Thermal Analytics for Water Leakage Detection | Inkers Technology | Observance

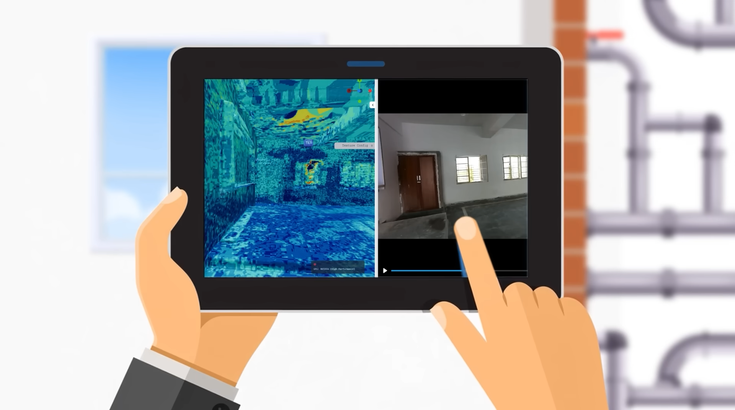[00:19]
But they culminate from primary source which is invisible to naked eye and thermal guns.
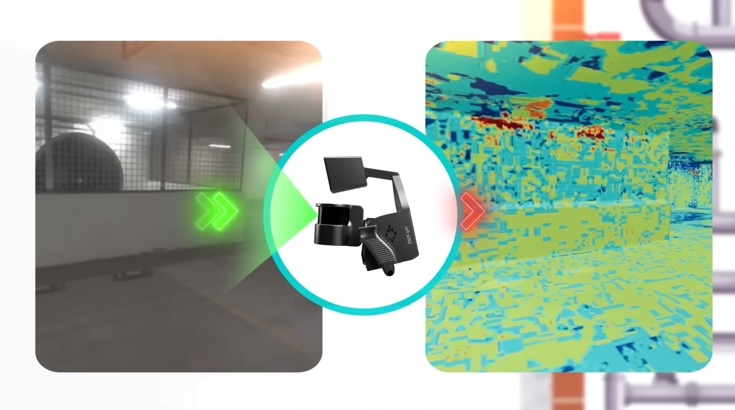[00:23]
At Inkers, we transform the way leakages are detected. With our LiDAR-based thermal scanning, you get complete building insights, not just isolated points but the primary source.